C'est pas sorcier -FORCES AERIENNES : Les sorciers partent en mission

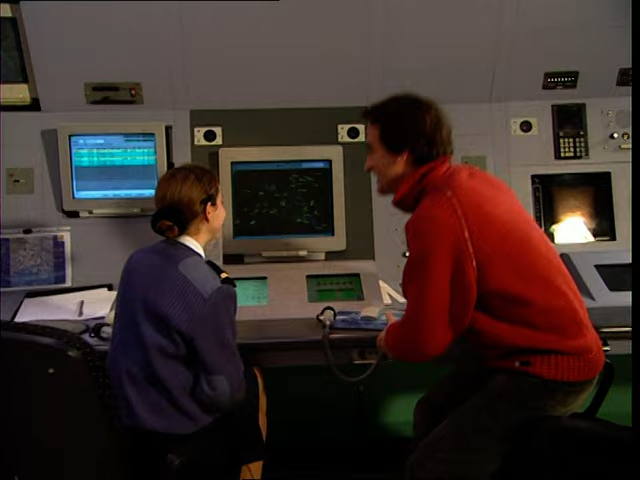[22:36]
Alors, tous ces petits numéros-là, ces petits chiffres qu'on voit ici, ce sont des avions qui sont actuellement en vol. Voilà, ce sont des avions qui se déplacent en vol, que nous voyons nous se déplacent.
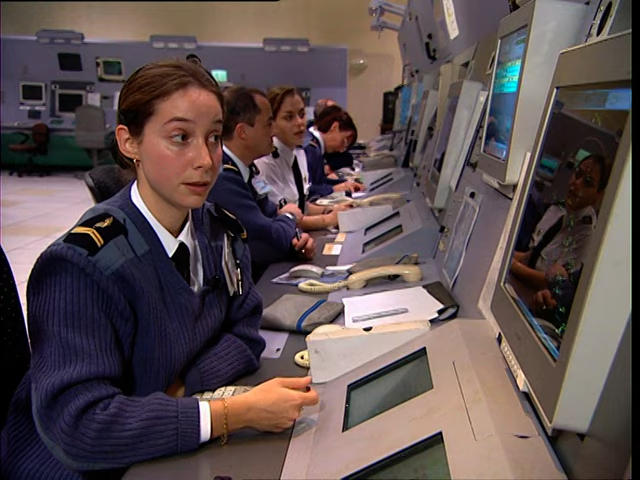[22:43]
Et ça te donne des informations ? Alors, énormément.
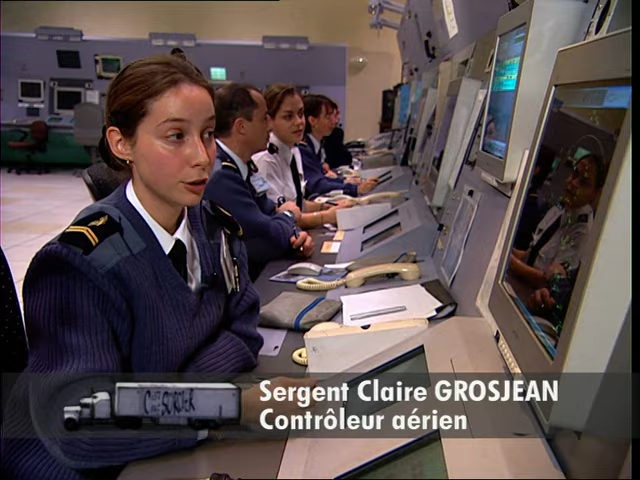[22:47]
Nous avons tout d'abord le vecteur vitesse, donc c'est le petit trait. Oui. Plus il est petit, plus la vitesse est faible.
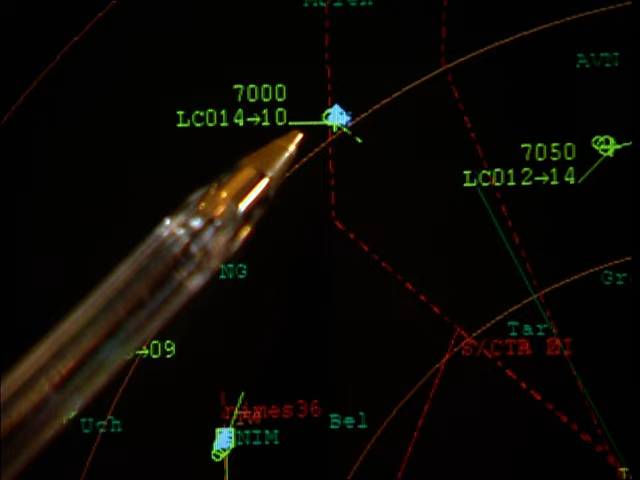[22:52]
Plus il est grand, plus la vitesse est grande. Il est également sa direction. Ensuite, nous avons donc la ligne du bas, tous les petits chiffres.
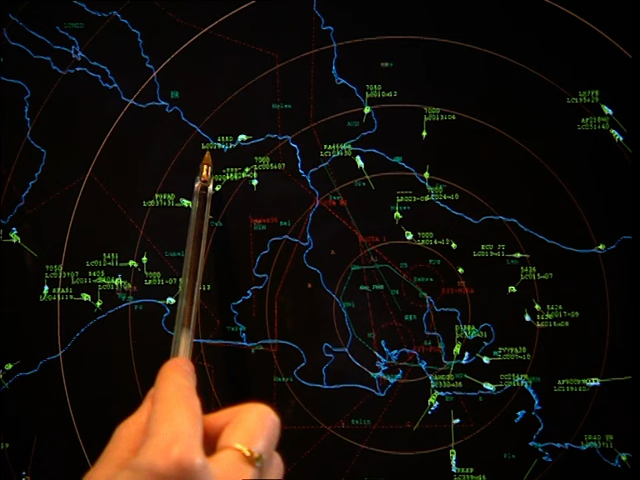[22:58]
Donc là, nous voyons un 18, par exemple. C'est-à-dire qu'il est à 1 800 pieds.
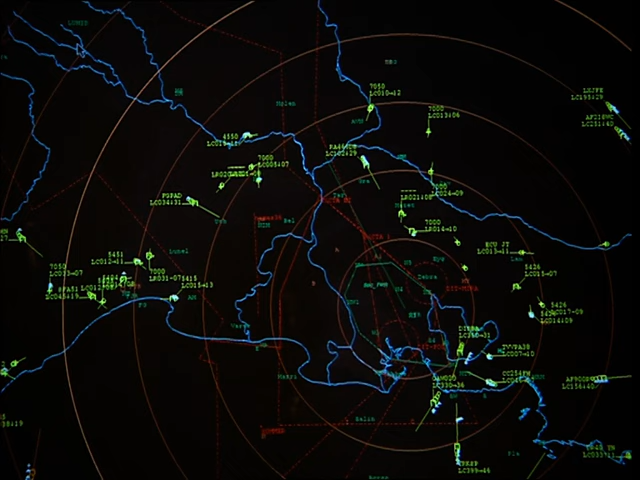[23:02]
Ça fait à peu près 600 mètres. Oui, on est mis par 3, c'est ça ? À peu près, oui. D'accord. Et enfin, nous avons le dernier chiffre, c'est 11.
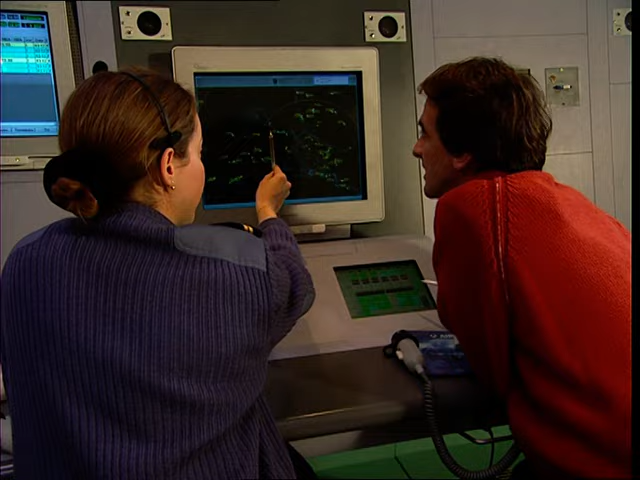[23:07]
Ça veut dire qu'il est à 110 nœuds actuellement. Donc, au premier coup d'œil, comme ça, on a déjà plein d'informations.
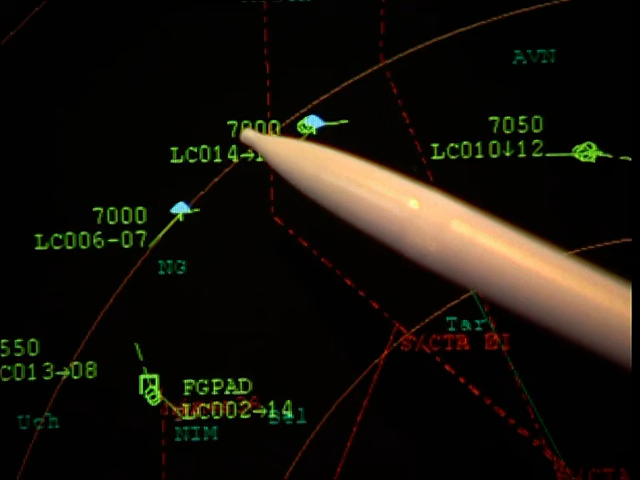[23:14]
Et alors, ces 4 petits chiffres là-dessus, qu'est-ce que c'est ?
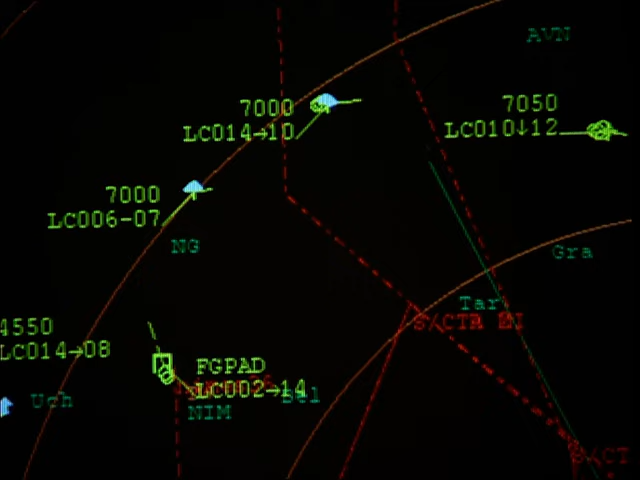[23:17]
Alors, c'est ce qu'on appelle un code IFF, ce qui veut dire identification ami ou ennemi.